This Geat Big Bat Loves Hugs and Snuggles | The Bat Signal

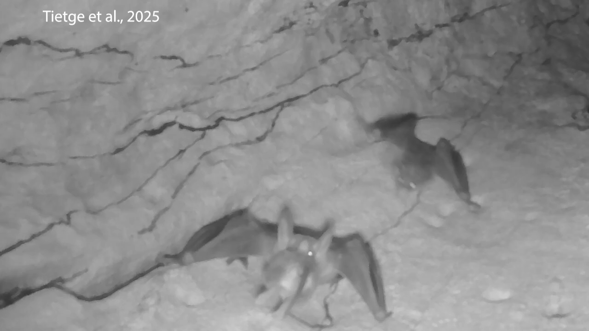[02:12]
and just set up a camera and recorded videos to see what these bats do with their time. And what they found is really cool. So I'm just going to show you some highlights from their videos and let you enjoy the glory of these bats. Here's the first one. So you're looking up into the tree roost. You can see two bats close to the camera. And one of them has a mouse or some other rodent that it's caught. And look, it just handed it over to the other bat. So this is a colony of four bats living together.
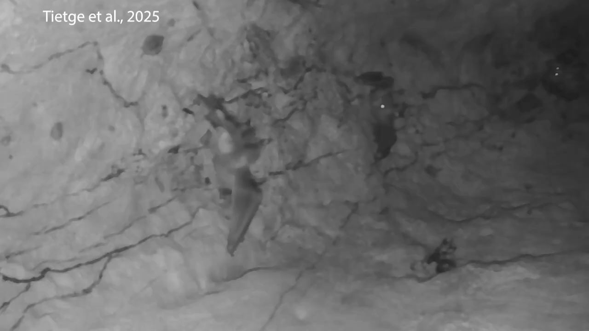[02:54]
And this is something they saw quite a bit of, is that one bat would come back with food, and then they would give it to another bat without any kind of fight. And when they measured the distance between the eyeballs of the bats, it was always a bigger bat giving the food to a smaller bat. So they infer that this is parents giving food to the young.
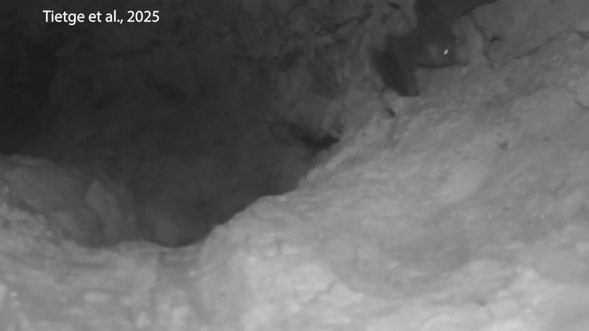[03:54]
Anyway, this video is what they called play. And this is the third video. And it's the last one I'll show you. But watch what happens when a bat comes home. So this bat at the bottom here has just arrived, it's going to hike its way up the tree towards where the other two bats that are home right now are hanging. And this is something they saw in all the videos. And it makes me want to cry.
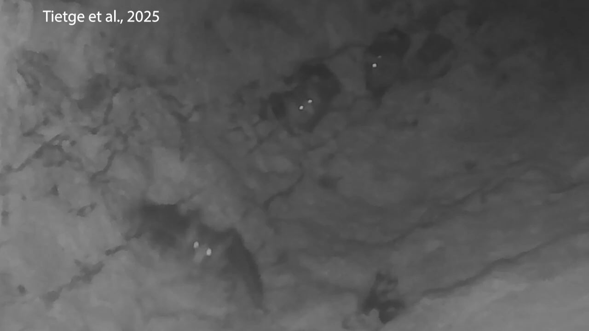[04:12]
It's so sweet. Watch this bat. So it gets home. It hikes all the way up. There are the other two. And this is a family. They've lived together for years.
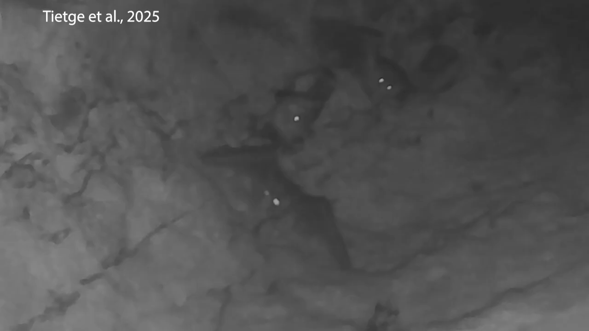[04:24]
And what do they do when they get together? They hug. Look at this.
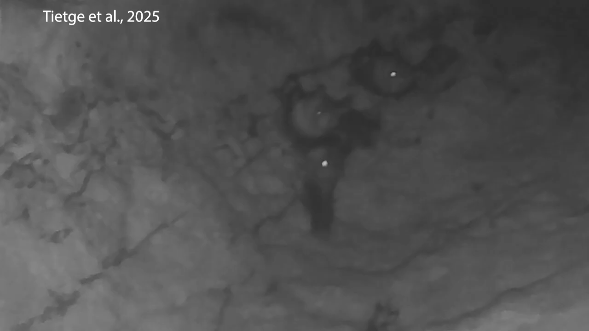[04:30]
They really do. They wrap their wings around each other. And look, the other one's like, I want in. And then it gets in there too. And they all have a big family hug. That is the cutest thing I have ever seen.
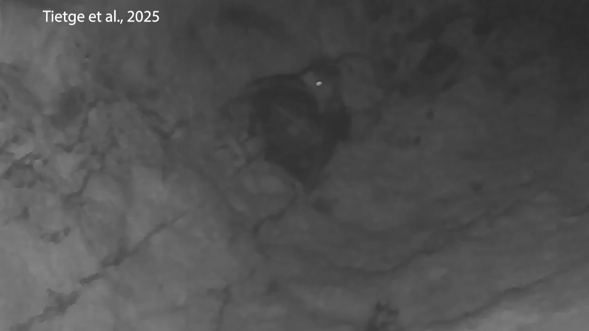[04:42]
I mean, I'd read descriptions about how these bats maybe wrap a wing around the other one that's been described in this species from a casual observation of somebody who kept one in a cage.